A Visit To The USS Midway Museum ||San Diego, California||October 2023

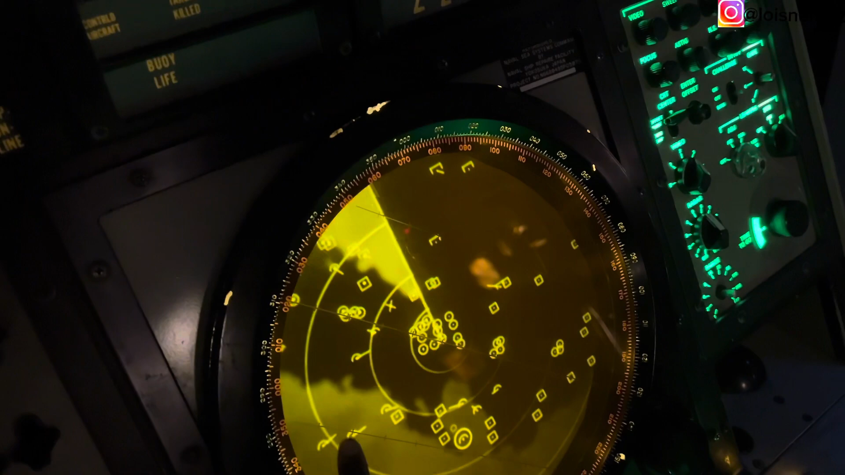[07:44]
So use this to see what ships or any person that you don't recognize that's coming towards you for attack or something. Wow. Is it like a satellite?